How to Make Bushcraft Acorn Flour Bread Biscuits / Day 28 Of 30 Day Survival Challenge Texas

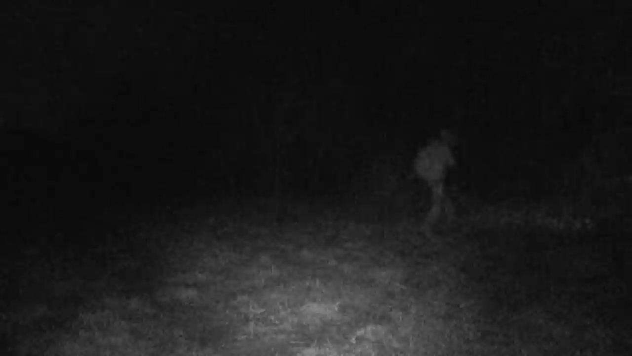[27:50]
I can't see anything through that night vision scope.
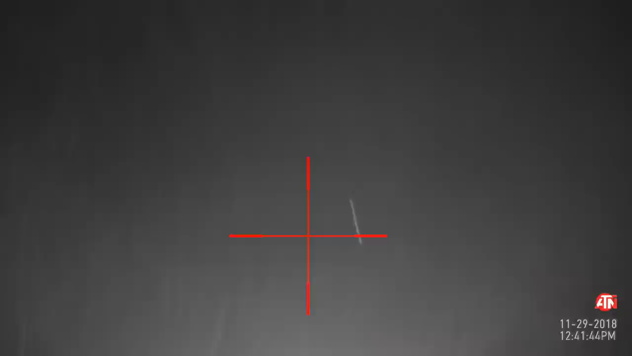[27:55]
I just can see the eyeballs.
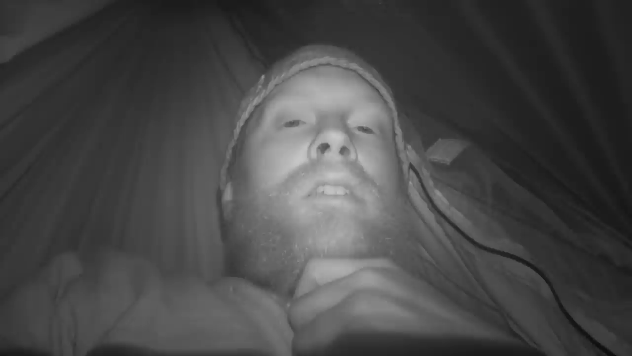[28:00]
And it's just so heavy trying to bring it on to like what you're aiming at.
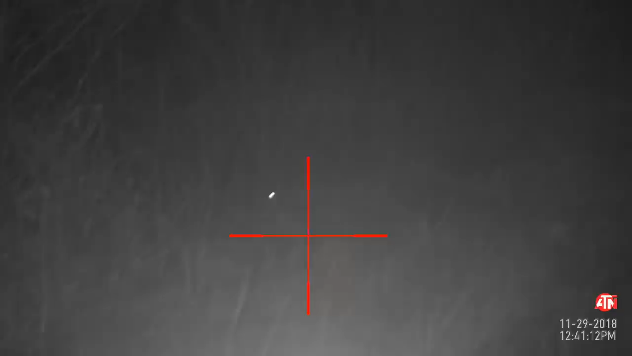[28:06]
It was very difficult for something so small. It works great.